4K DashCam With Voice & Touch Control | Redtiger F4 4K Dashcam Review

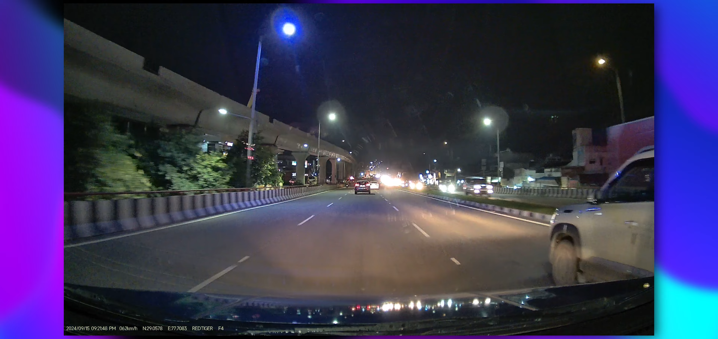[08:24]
although मैं already test थोड़ा बहुत कर चुका हूं, तो यह 4K at 25fps with HDR record करता है, हमने 4K resolution ही select किया हुआ है, और इसमें आपको 160 degree का wide angle मिल रहे है, which is quite wide, मतलब आपको पूरा दिख जाता है, पूरा का पूरा road cover यहां पे हो रहा है,